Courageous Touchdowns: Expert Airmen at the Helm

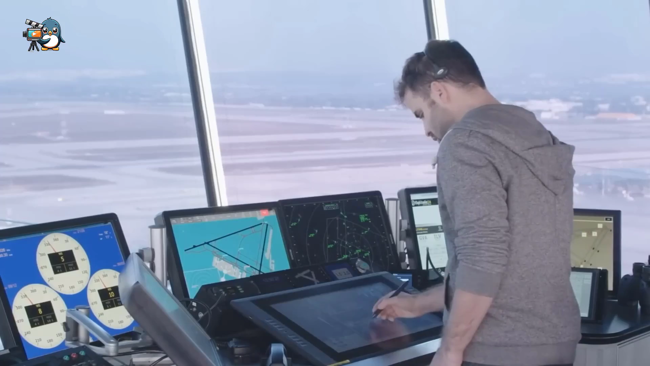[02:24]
In most airports, an air traffic controller sits in a tall tower by the runway, instructing pilots when it's safe to land or take off.